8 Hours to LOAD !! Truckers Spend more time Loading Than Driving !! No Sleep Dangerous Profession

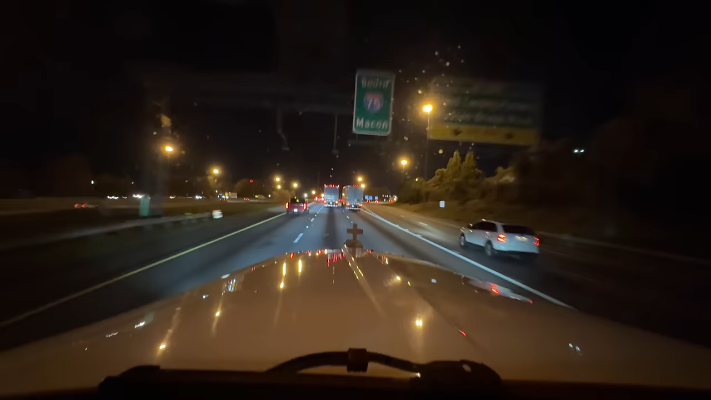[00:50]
Griffin, Georgia, where HAGGAI Diesel is also, but we're going to be about two cities above them towards Atlanta. So 11 miles left, 19 minutes, and it says it's only yellow for a little bit longer, then it clears up a little bit, and then it goes yellow again. And then it's red off the exit we're getting off on. This is 7:30 at night, guys. On the outskirts of Atlanta. Oh my goodness, lots of people in the world. Let's play it easy, play it cool, get to this pickup.
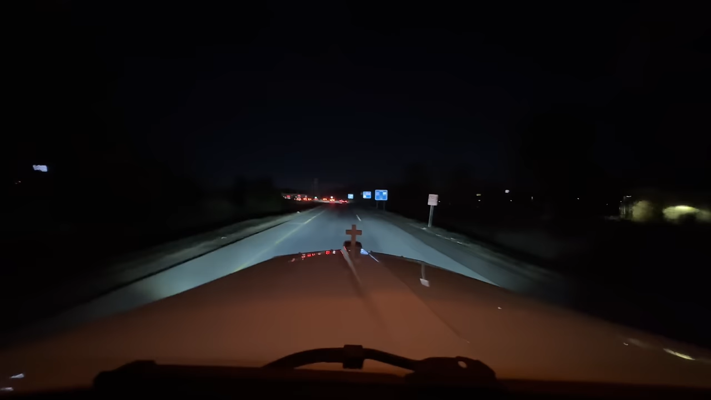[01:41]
My truck's doing great. But they're like family, so I gotta see them soon enough. Take a right here, two stoplights, and take a left. I think I've been here before, but I'm not 100%. Probably getting appliances because we are going back to the Home Depot distribution center area right by where I live. So grateful as heck. And there is Summit Racing right over there to the right. This is the exit, 216. Got a lot of train right there in front of us. Those are tankers. Yeah, there's a huge Summit warehouse right there.
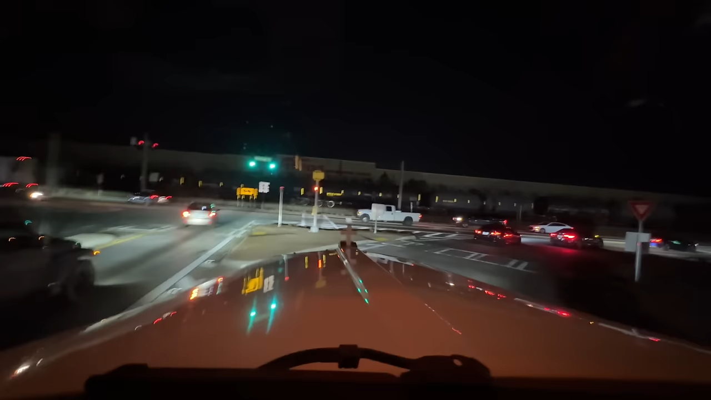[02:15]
I don't know if that's their main one for the whole world or just the eastern United States, but it is giant. I've been in the showroom one time with when I had the Volvo. Just wanted to go see it, you know. I was like, wow, Summit Racing. Because I was picking up something right past it. I picked up a couple times over there by Summit, but it wasn't Summit, it was something else right next to it. Alright, alright. It's going kind of slow. Got a green light, otherwise I'd let that guy go. Whoa. That guy's turning into a gas station.
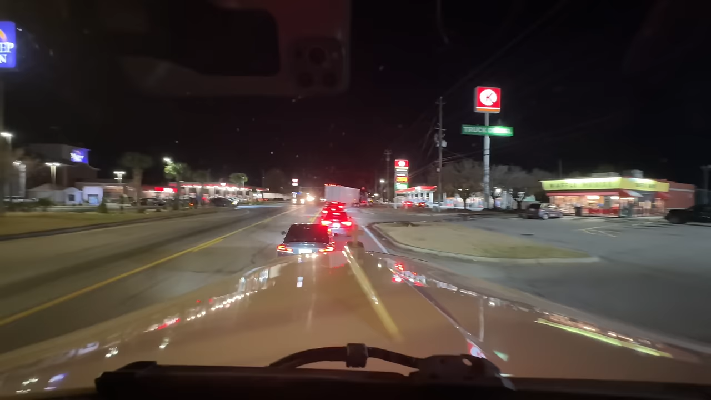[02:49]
It's going slow. There's two cars like just sitting there talking to each other, blocking him from getting in there. Come on, cars. Don't just talk to each other in the driveway. Oh man, yeah, go park. Go talk to each other outside your cars.
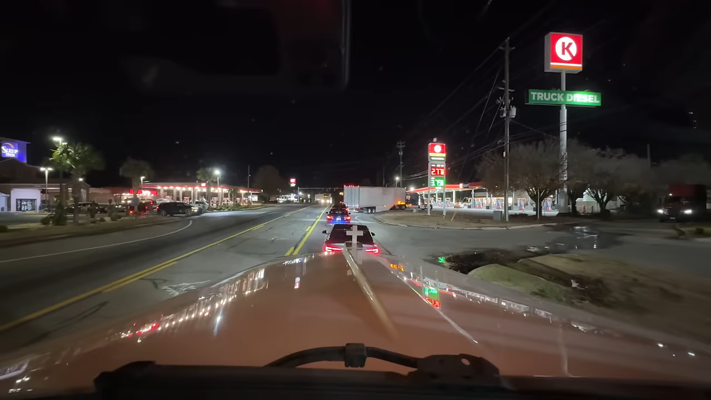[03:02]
Alright, we'll take in and left in 0.2 miles. Right down past that Circle K, there was a bunch of trucks parked on that road. I think I up turn the bright side, man. Come on. I think I picked up down here before Blue Diamond, I believe, is right here somewhere. Let's see, we're taking a left here. It does not say no trucks. This road dumps us right down to where we need to go.